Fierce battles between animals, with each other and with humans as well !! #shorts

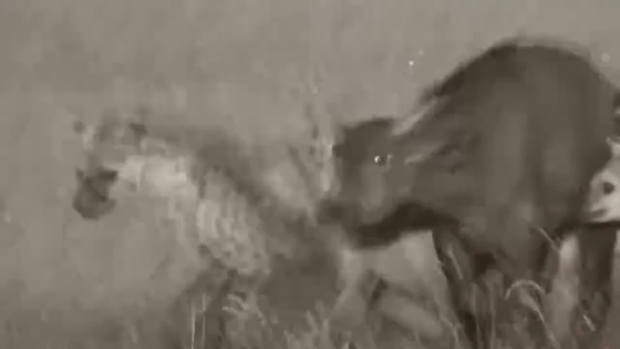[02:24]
In the Nogorongoro crater, the number of buffaloes has increased during the last 40 years and hyenas got more experienced at hunting buffalo.